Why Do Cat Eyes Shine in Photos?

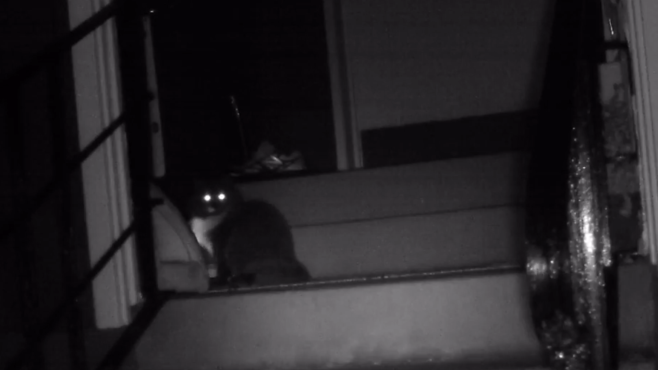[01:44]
of a cat's eye which is really just the light the cat's eye is able to perceive this membrane is what allows them to see in the dark much better than humans thanks to the evolution of their vision